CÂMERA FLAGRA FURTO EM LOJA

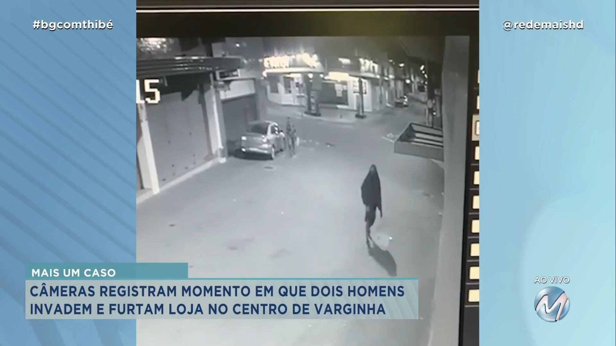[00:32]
São três horas da manhã. Um homem se aproxima da porta da loja de calçados. Ele tenta arrombar a porta.
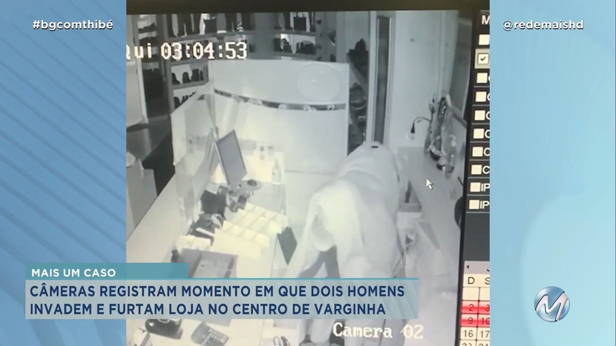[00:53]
Ele abre as gavetas e revira tudo em busca de dinheiro. Em certo momento, outro suspeito aparece e também vai na direção do caixa. Depois de revirarem as gavetas, os suspeitos aparecem com alguns objetos nas mãos. Eles param também para pegar calçados pendurados.
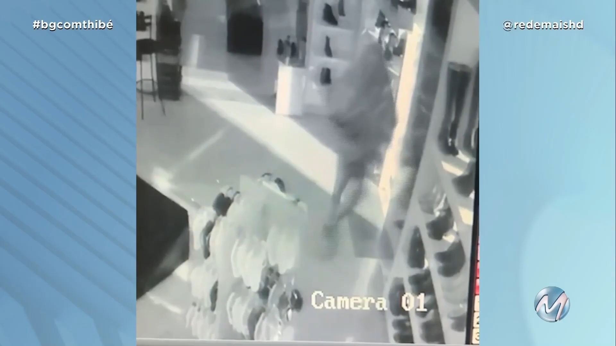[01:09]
E depois fogem. Assim que os suspeitos entraram na loja, o alarme disparou.